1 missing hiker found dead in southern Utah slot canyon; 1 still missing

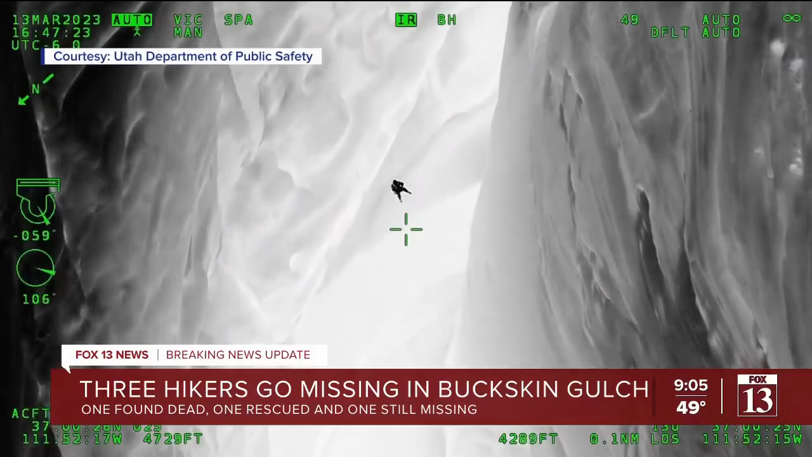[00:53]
they were able to airlift him or lift him out of the canyon, hoist him out of the canyon.